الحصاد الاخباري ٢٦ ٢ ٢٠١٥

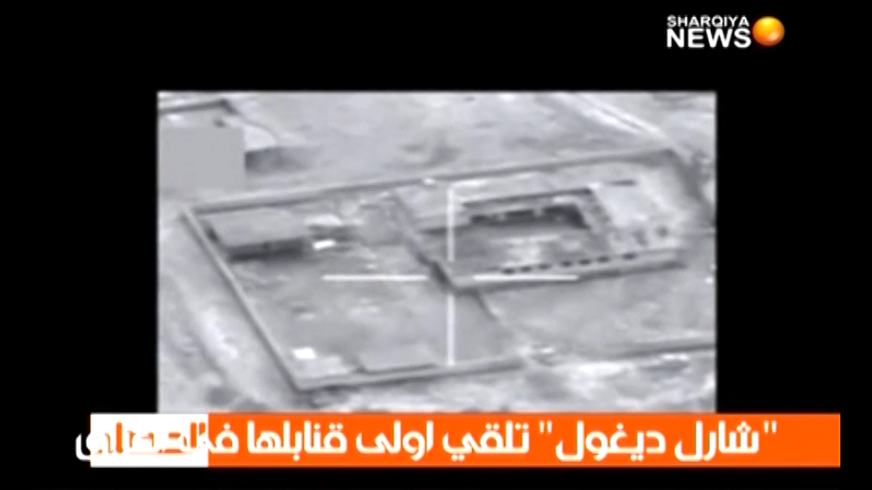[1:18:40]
داعش على جبهات القتال في العراق واستراحوا في بيت للضيافة بعدما عبروا الحدود من سوريا عندما تم قصفهم.